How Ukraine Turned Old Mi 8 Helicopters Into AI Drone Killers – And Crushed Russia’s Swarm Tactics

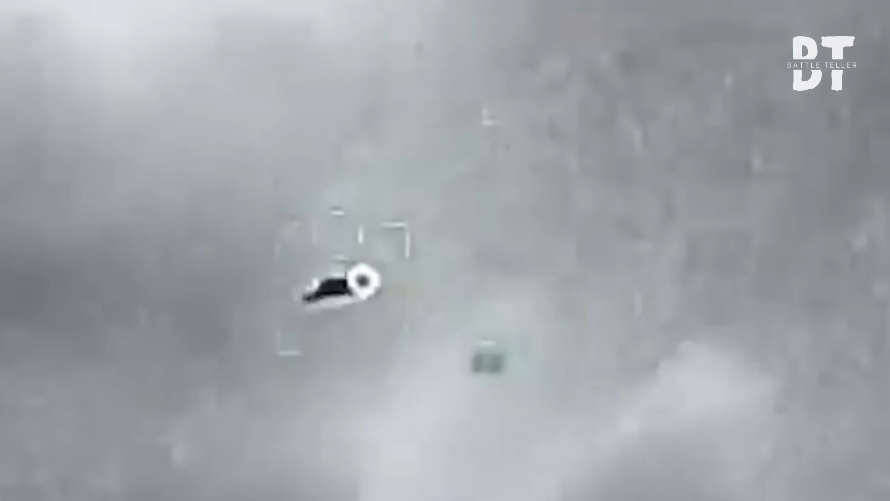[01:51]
Out of the darkness, a Ukrainian Mi-8 helicopter bursts from the treeline, running dark,
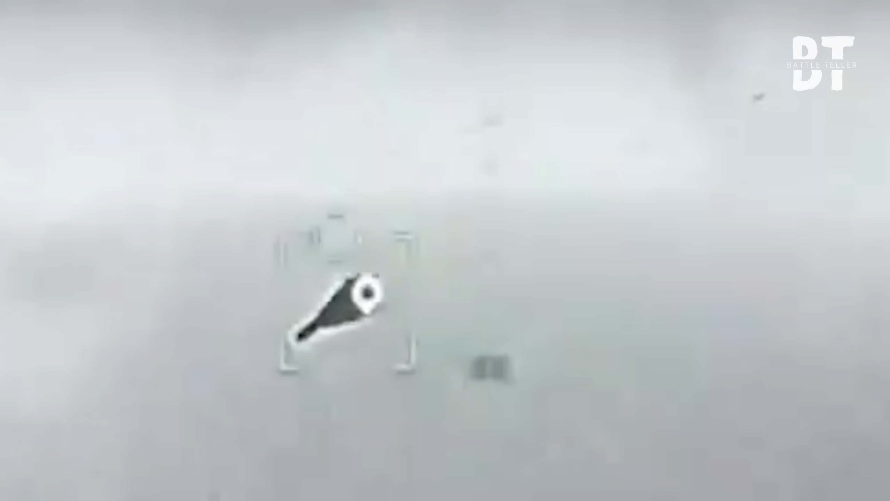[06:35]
A Shahid jerks left, engine coughing.